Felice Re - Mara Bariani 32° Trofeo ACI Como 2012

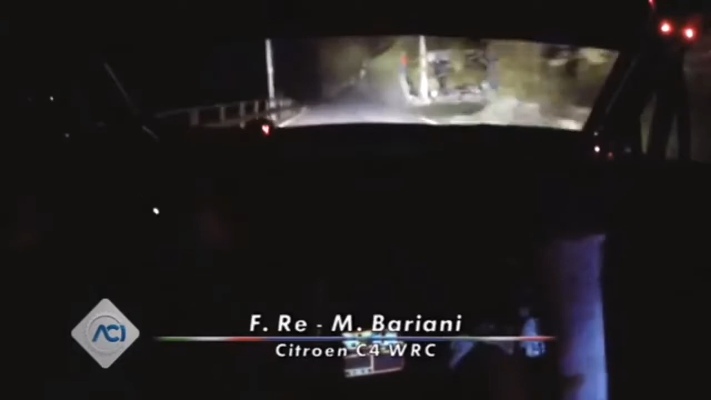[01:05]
Vicine, destra 2, chiude molto, rimani, questa per sinistra 4, tieni 50, aspetta la fettuccia, tornante destro,